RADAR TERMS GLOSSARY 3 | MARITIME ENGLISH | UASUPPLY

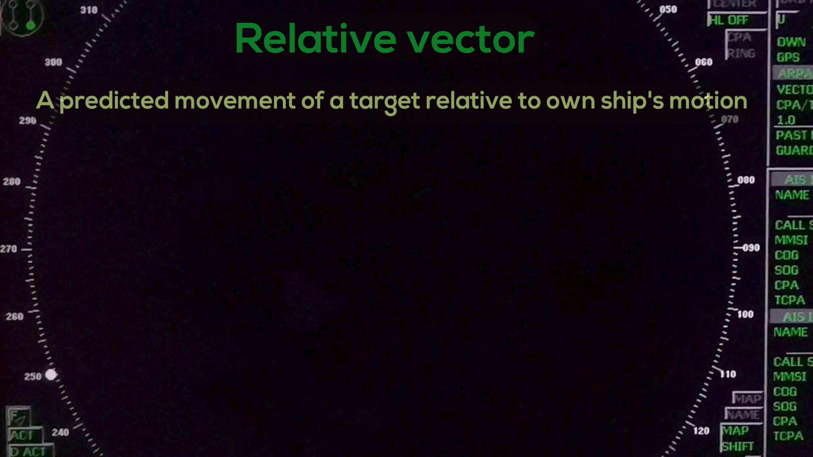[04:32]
A display on which the position of own ship remains fixed. And all targets move relative to own ship.
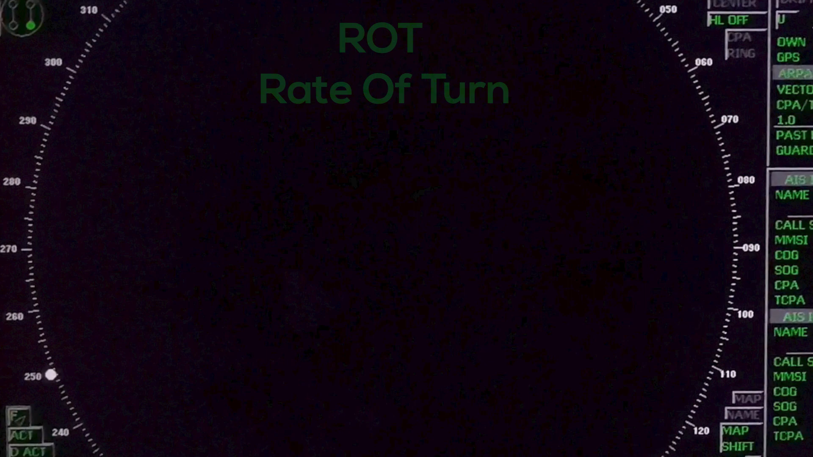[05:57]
R.O.T. Rate of Turn. Change of Heading for Time Unit.